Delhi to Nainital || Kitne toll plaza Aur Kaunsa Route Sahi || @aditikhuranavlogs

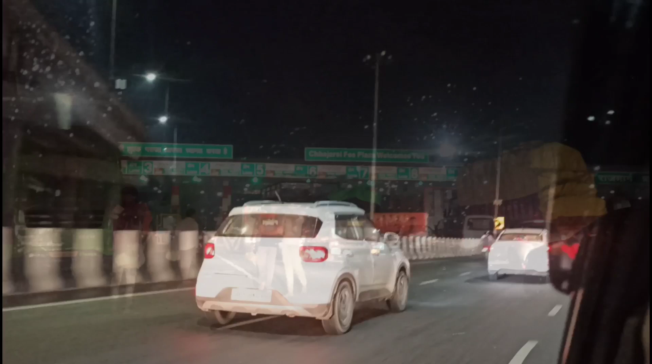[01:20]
Friends, we are coming. So, we will get here. We will take the road all the road. Now we will take as far of our road.
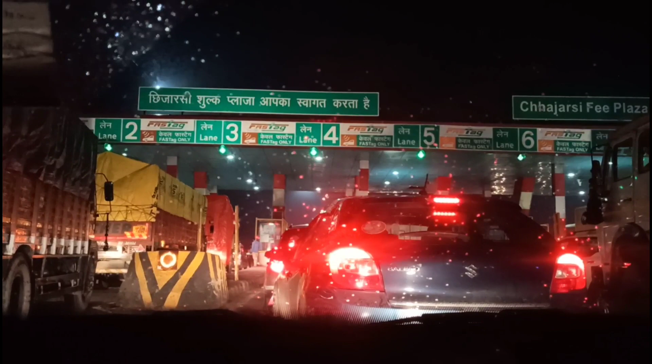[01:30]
This road's road I have to get here. This road's path is 160No more. and there are other routes, so this is a fast tag and fast tag is better, so it's better.
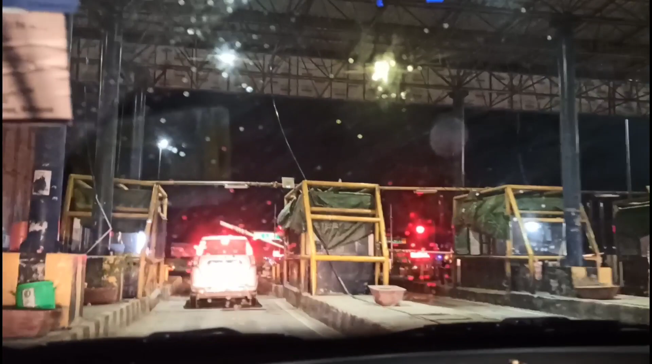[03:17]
This is a bridge cart We are
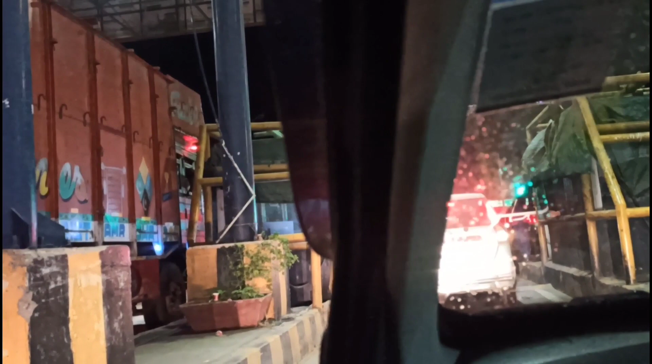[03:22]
going to cut a lot of money Bridge cart is also called Garganga and Gargmukhteshwar This is also a home
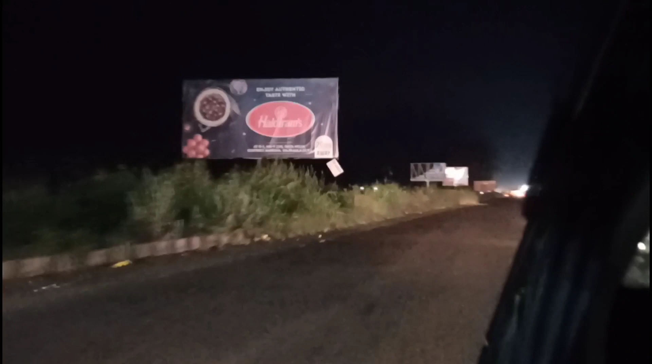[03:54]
I am going to tell you that the car is very important to see how many tolls are. Even though the road is not visible because there is a lot of rain on the road.
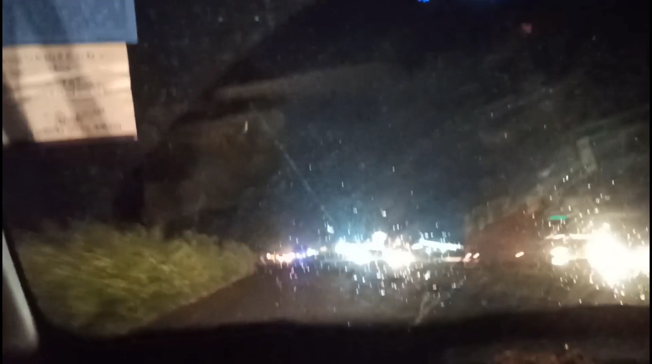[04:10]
But this is a bridge cart. Yeah, good. This is a kind of place.
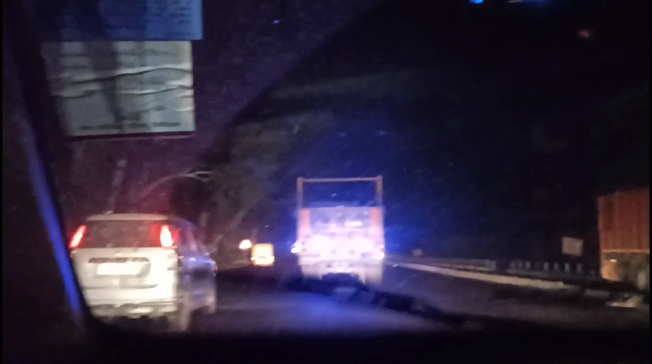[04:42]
We are just on the road, and we are going to move on a long way.
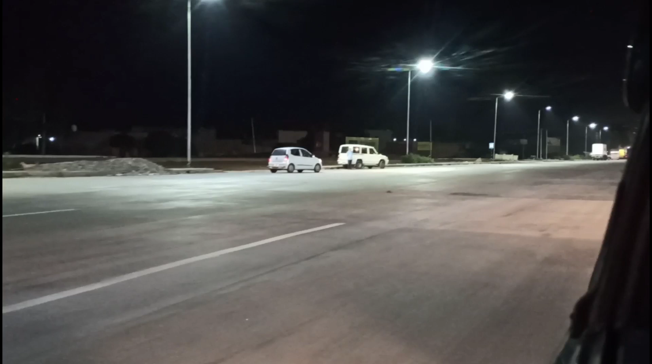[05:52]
This is Joia's Toll Plaza. This is Joia's Toll Plaza.